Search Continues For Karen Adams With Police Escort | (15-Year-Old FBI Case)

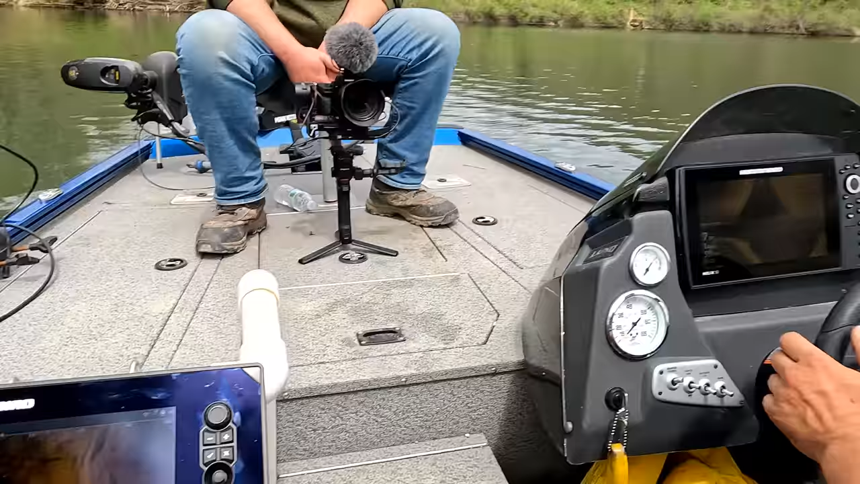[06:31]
Here. Should be, you should be seeing it on your car.
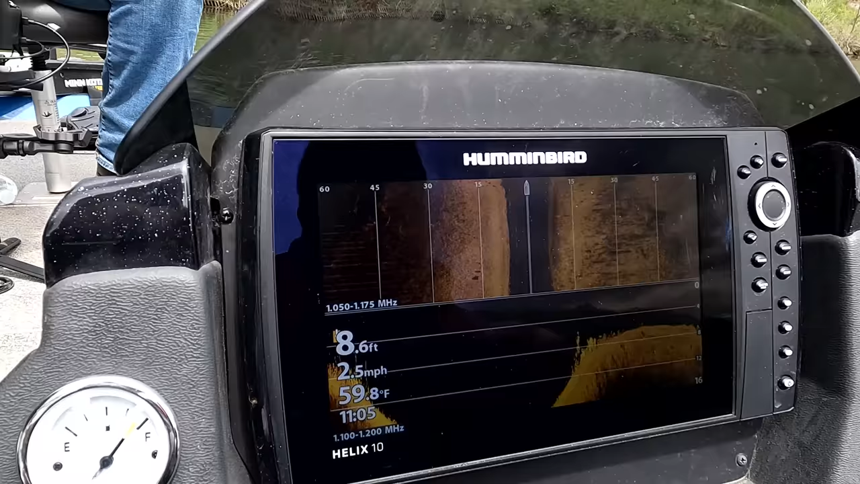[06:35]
On screen: depth 8.6 ft, water 59.8°F, speed 2.5 mph
What I want you to do, Britt, that is the live scope, right? Yeah.
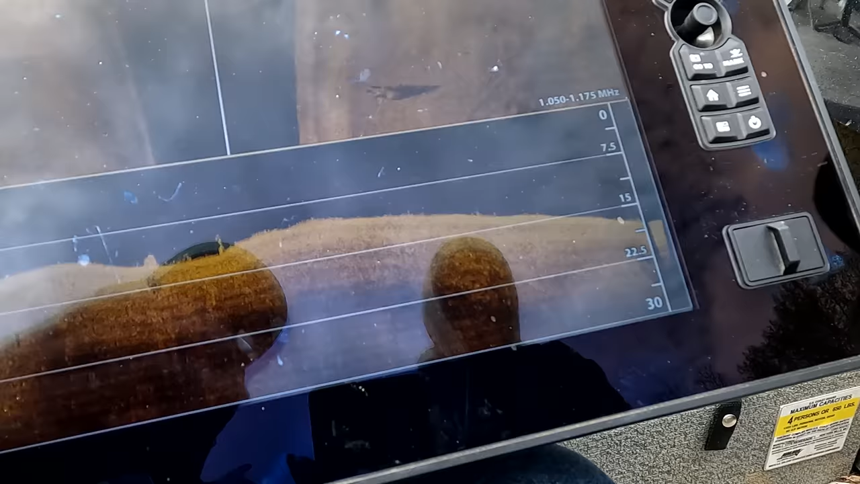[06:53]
That looks more like a car. You see the magnet? Okay.
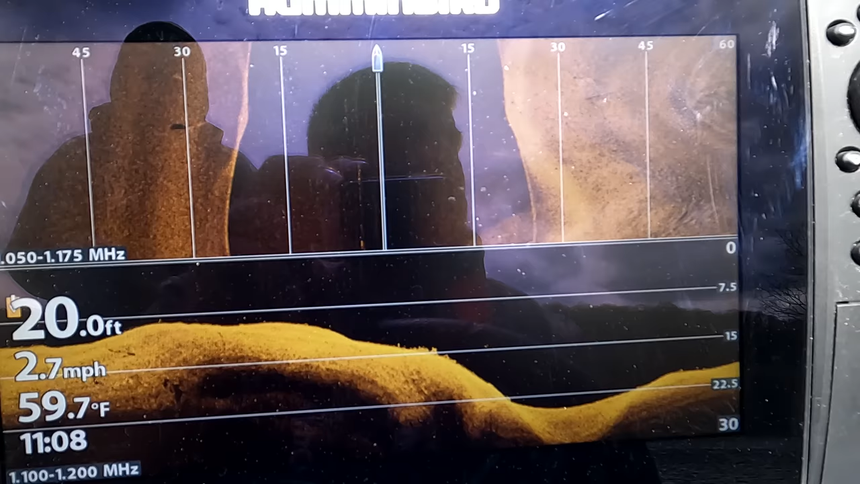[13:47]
On screen: depth 20.0 ft, water 59.7°F, speed 2.7 mph
she could float all the way out here but there's really nothing here for her to go off of we can see a huge pipe running through where the lake is it's about 20 feet right here
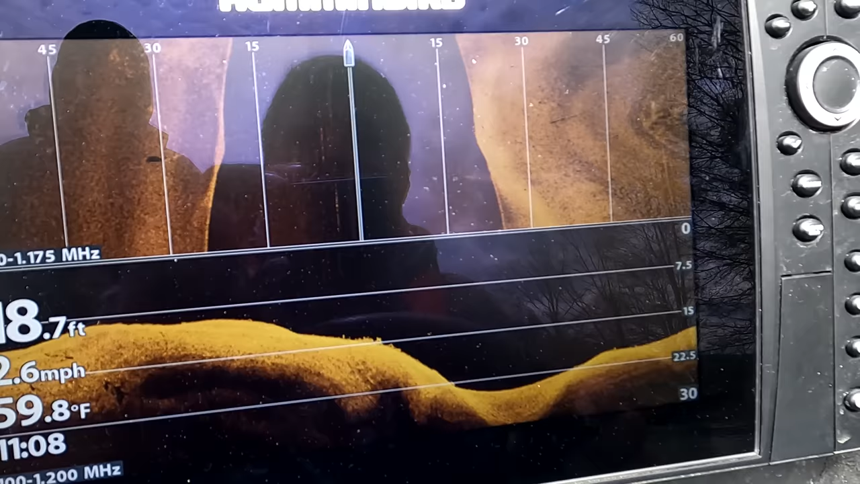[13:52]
On screen: depth 18.7 ft, water 59.8°F
and
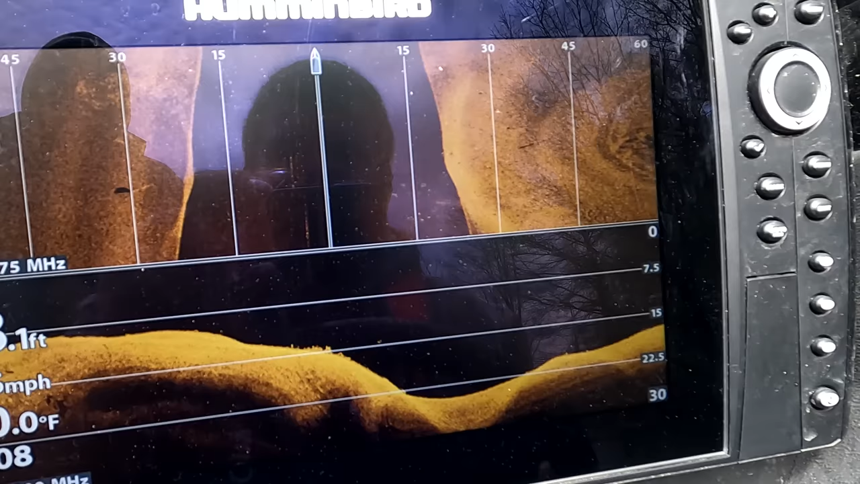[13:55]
we're not really seeing anything that resembles a car jacob's not either